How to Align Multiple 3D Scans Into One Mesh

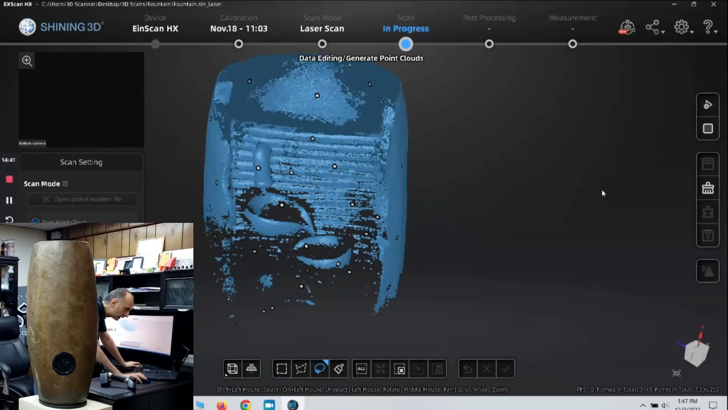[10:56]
I'm going to click Generate Point Clouds again. Okay, so that looks very good here.
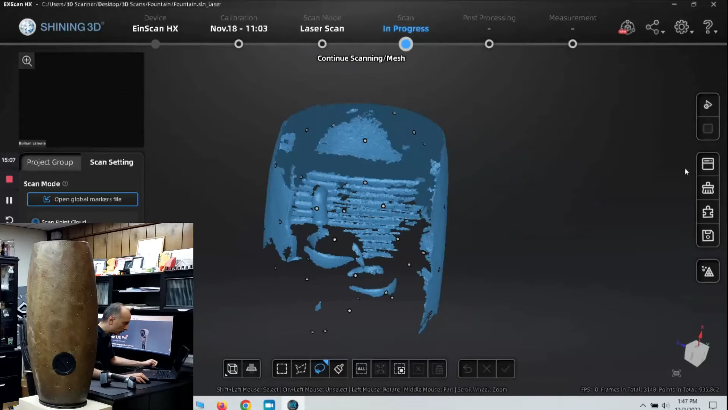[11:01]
Let's go ahead and click on Align right now.
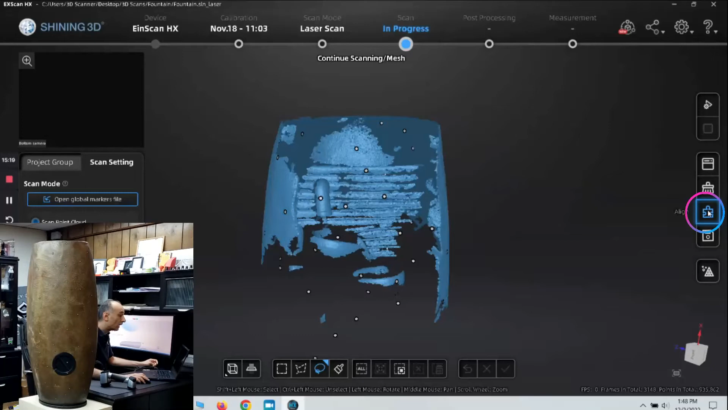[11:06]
You're going to see there is a fixed window here, and there's a floated window.
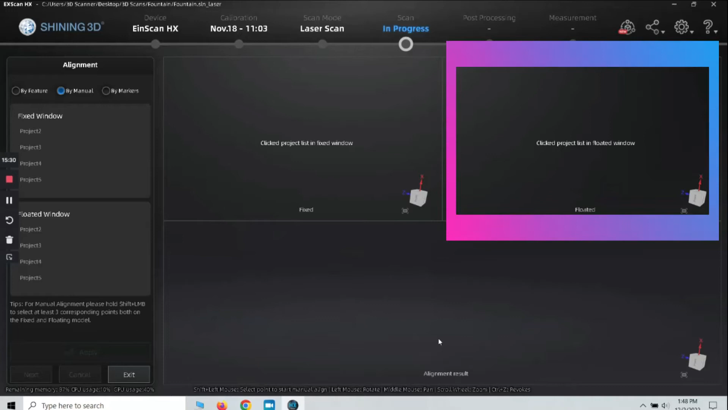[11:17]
And the bottom is where they show you the result. So, first off, I'm going to click Buy Markers,
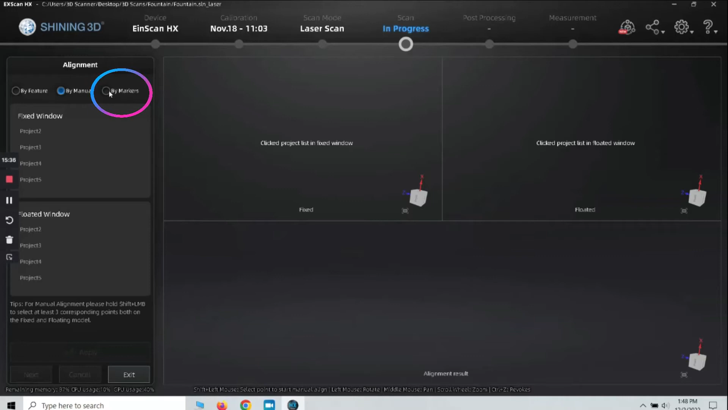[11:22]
and then for the fixed window here, I'm going to select Project 2. That was our first scan.
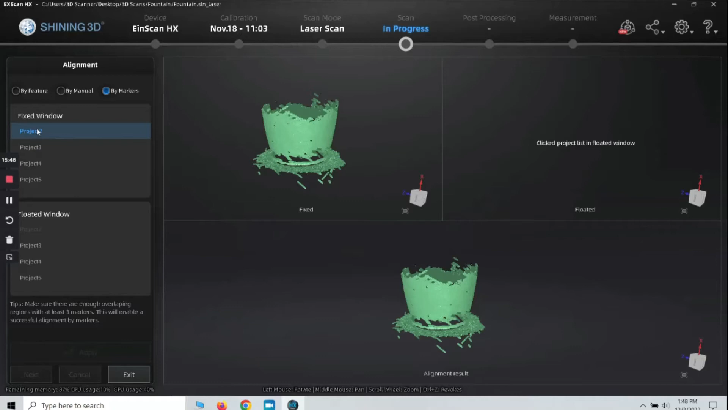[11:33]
And then for the floated window, I'm going to select Project 3. And then I'm simply going to click Apply.
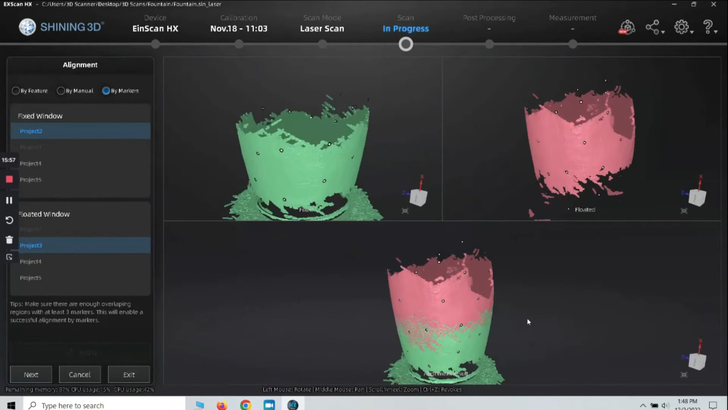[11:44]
You see that it aligned those two very nicely down here. So I'm going to click Next. So there's our mesh so far.
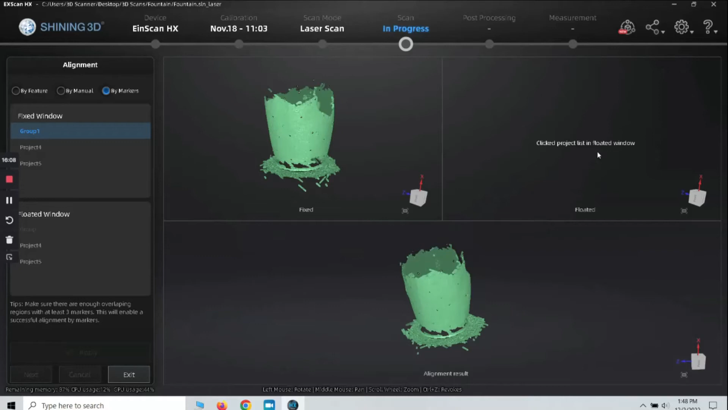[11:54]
I'm going to go back to the floated window here, and I'm going to select Project 4. And then down in the bottom here, I'm going to click Apply.
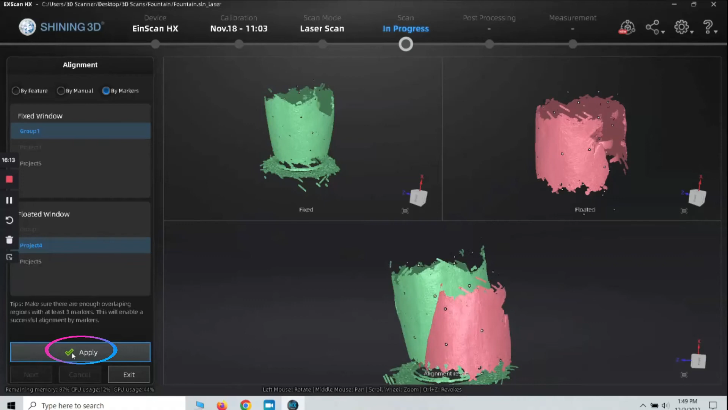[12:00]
And you can see there's the result down here.
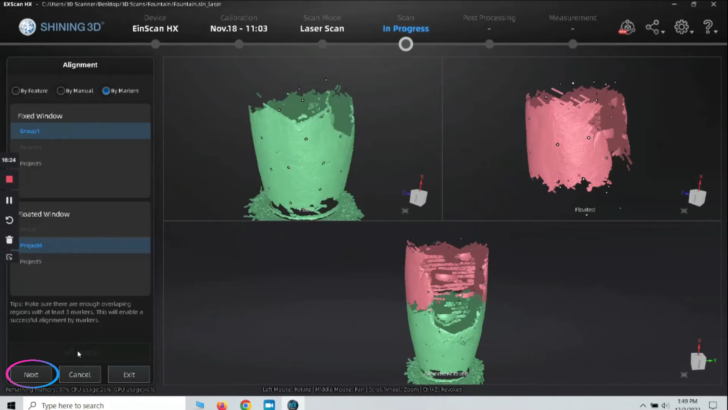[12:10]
I'm going to click Next. And then we're going to select Project 5 for the floated window and hit Apply.
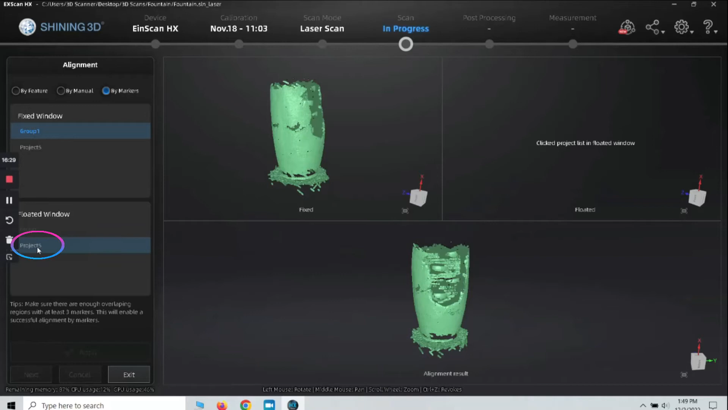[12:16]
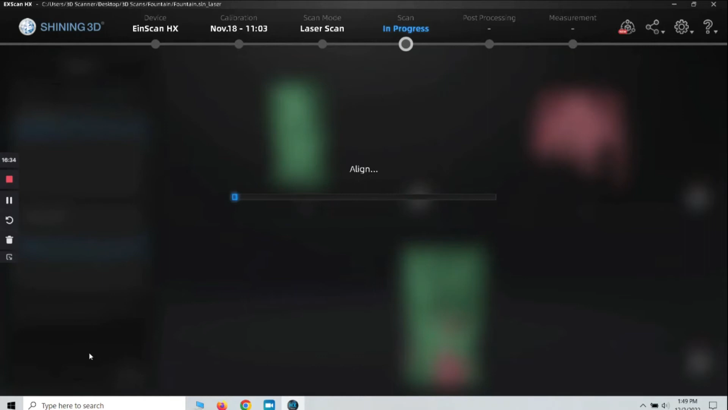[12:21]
Okay, very good.
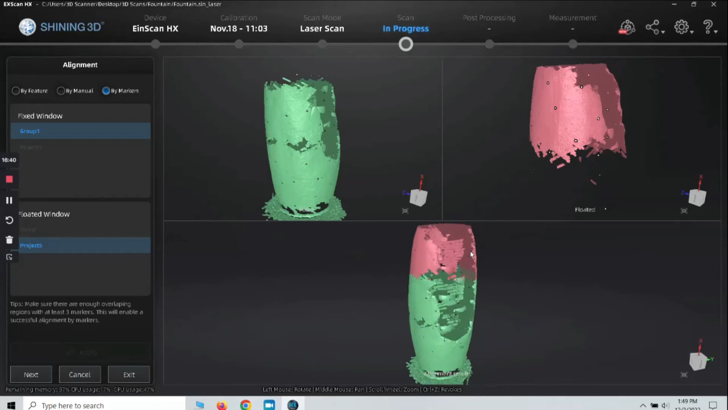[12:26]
So you see why I skipped ahead a little bit, because I wanted to show you, just in case if you're scanning and you have something like this where there's a blank area, it's here and also down here, there's a blank spot. So you don't have to go ahead and start all the way over from the beginning.
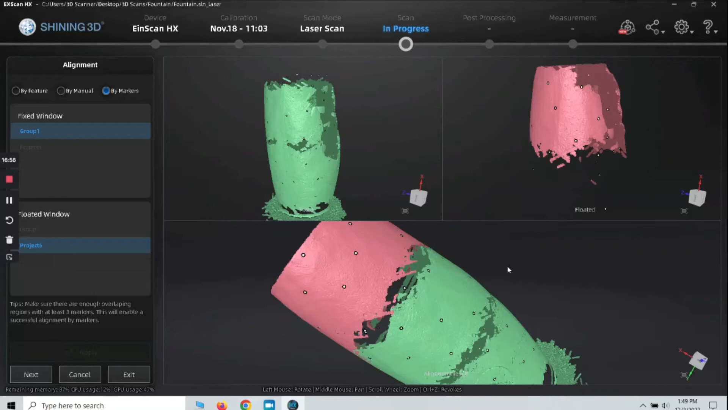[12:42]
All you need to do is go back to Exit, and then Add a New Project.
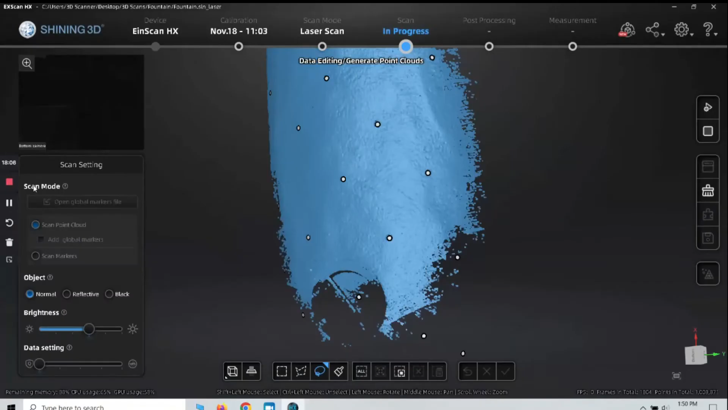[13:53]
I'm gonna just like before I'm gonna click on generate point clouds
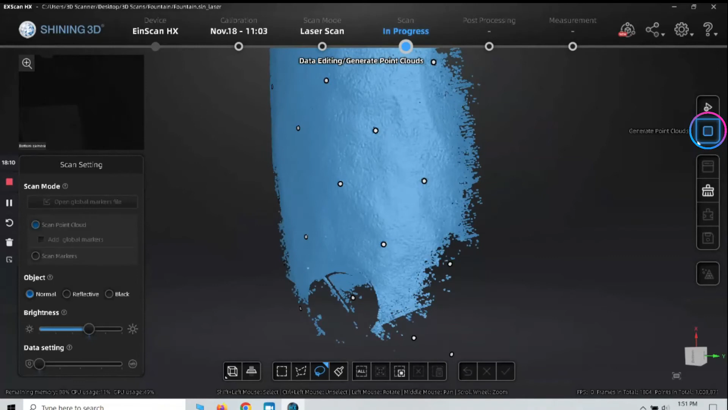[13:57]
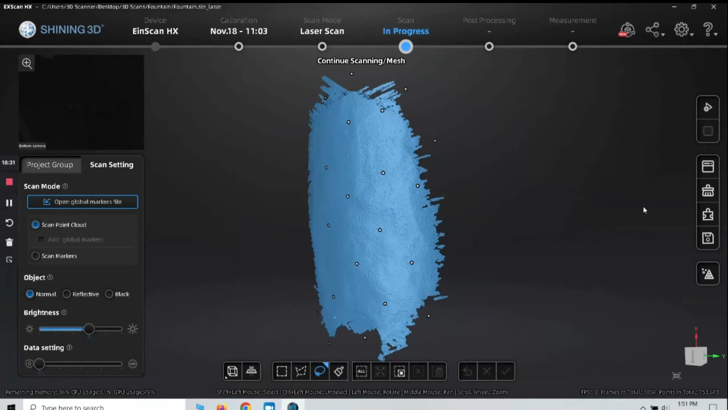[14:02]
okay that looks really good so let's go back here to the align and do the same thing that we did before
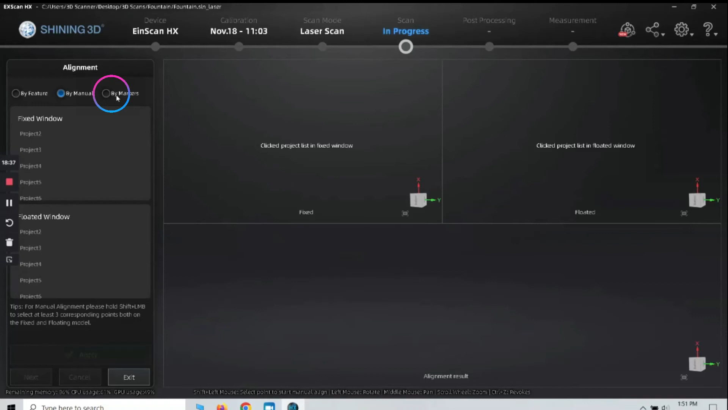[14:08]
click by markers select project 2 and then for the
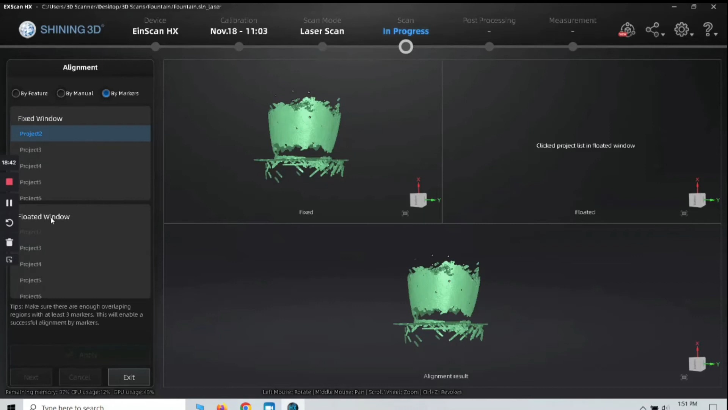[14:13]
floated window project 3 hit apply
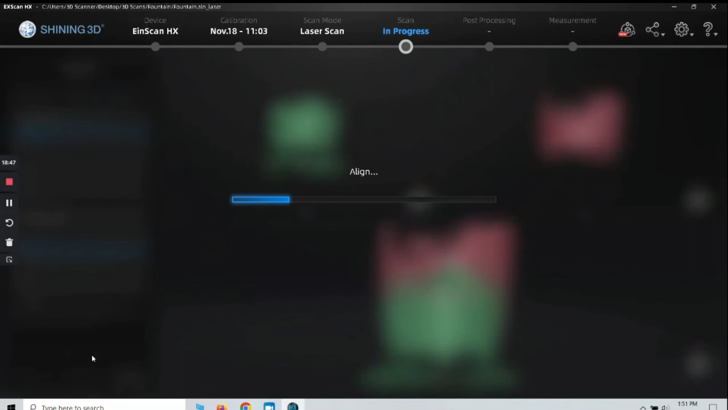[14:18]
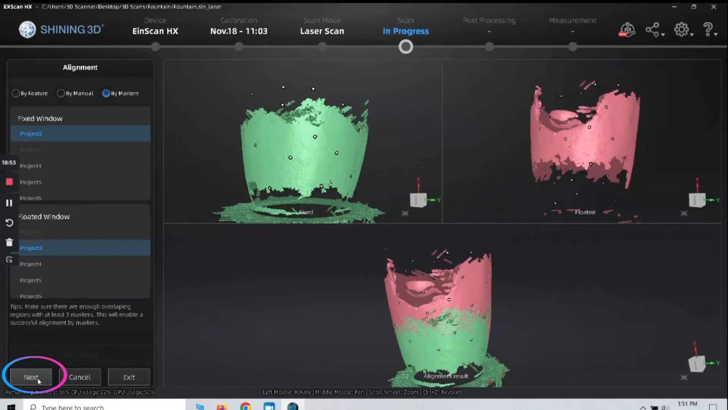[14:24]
looks good so then we hit next for the floated window we're gonna select project 4 and hit apply
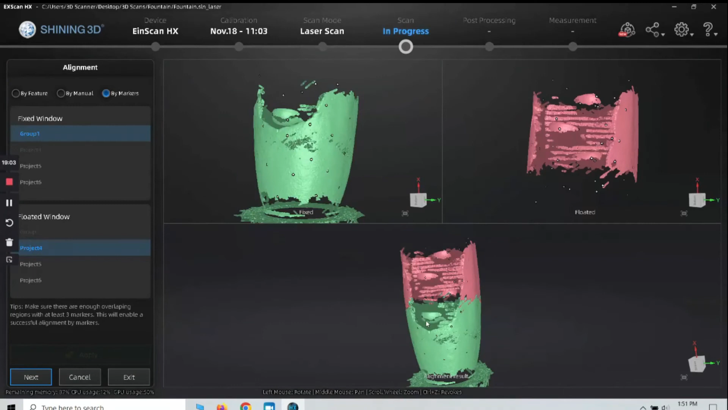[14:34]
very good and then now we're gonna hit next same thing project
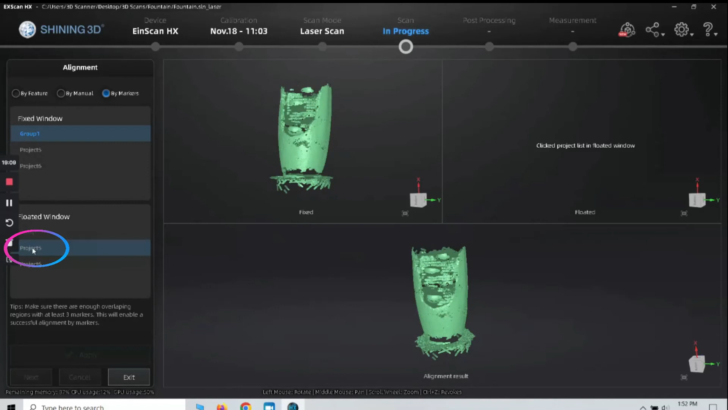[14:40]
5 for the floated window and click apply
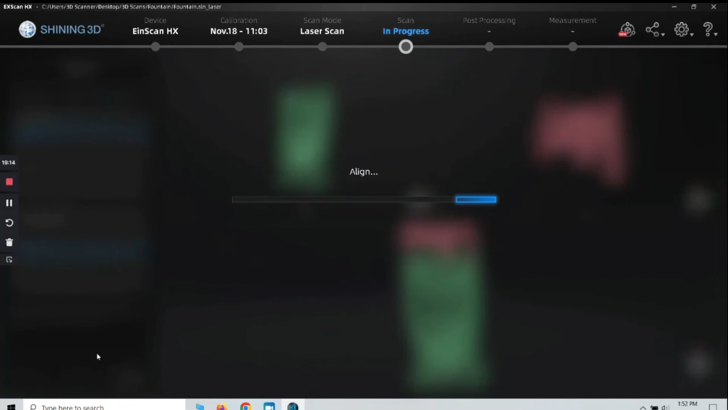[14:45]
very good so then we just like before we click next and then lastly this is the last scan that we just did project 6 so I'm going to click on that and
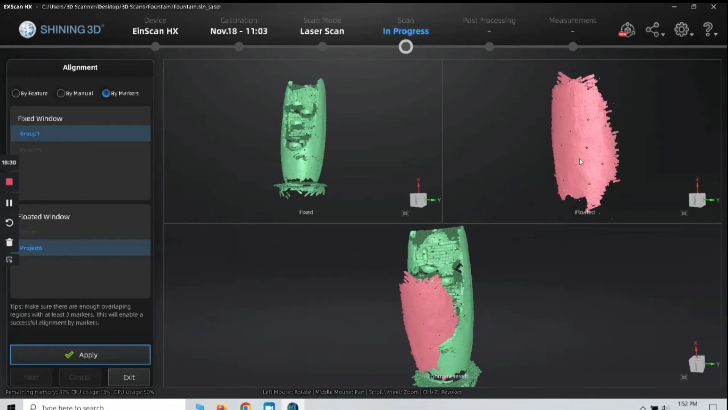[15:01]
you see that's the scan of the back side of the fountain we did and I'm going to click apply and
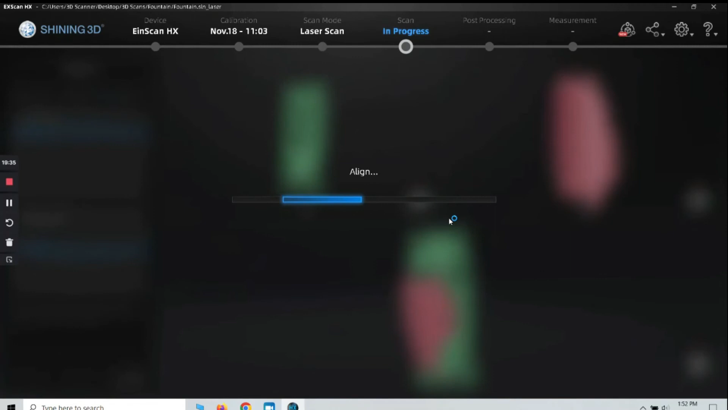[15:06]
then
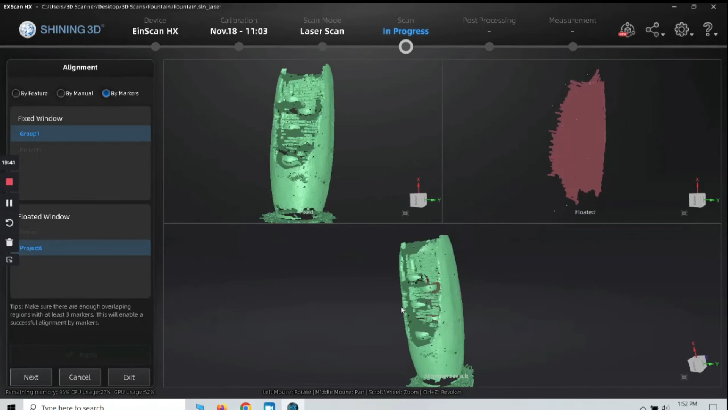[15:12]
you can see here on the back how that filled in nicely so you can keep doing that for other areas like in here if you wanted
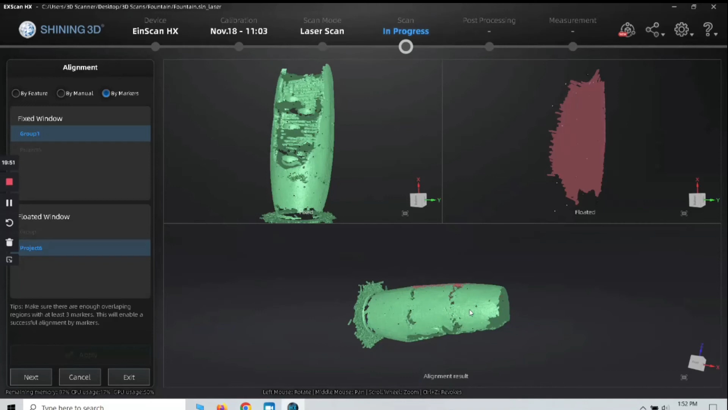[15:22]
to do more scans to fill it in and that's a really nice feature not having to go back and re-scan the whole item again so when we're at this point we click next
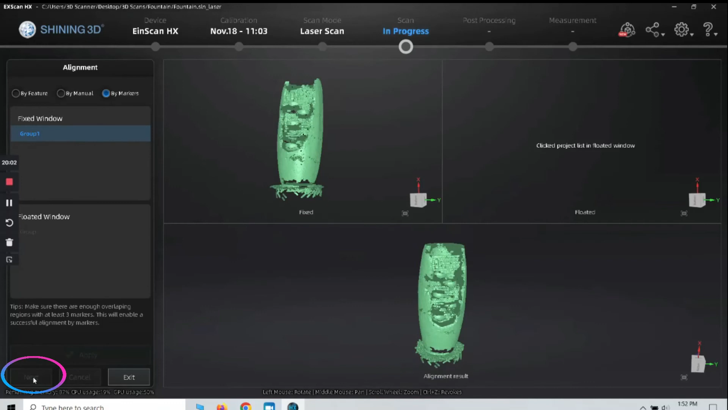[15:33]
that's the finished result so then we can go ahead and click exit and